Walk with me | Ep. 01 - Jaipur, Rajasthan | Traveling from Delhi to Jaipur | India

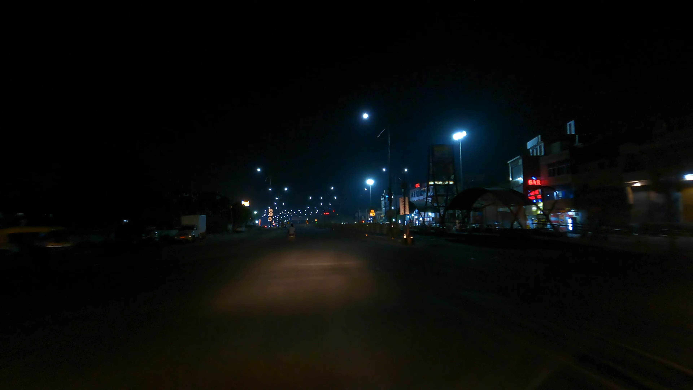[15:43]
and finally we've reached Jaipur so it's quite dark and I think later than I had planned darker than I had planned as well but yeah we are here and I see the streets are all well lit but the city
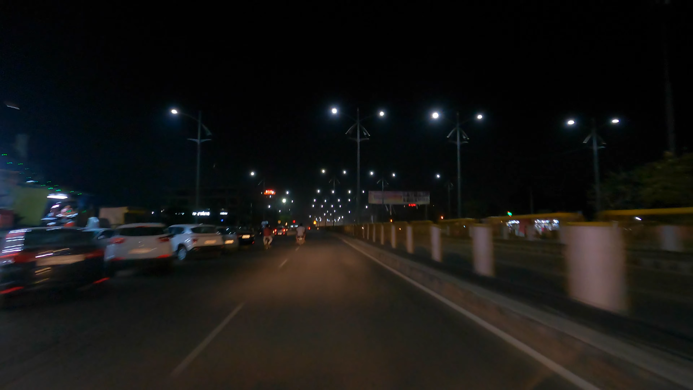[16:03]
looks nice at this time as well but of course tomorrow we'll get to explore so much more and the area that we are driving in right now is not really the core of the city or the old city of Jaipur which is more historical and nicer this is more of the modern part of Jaipur which was built more recently like within the last I would imagine 100 years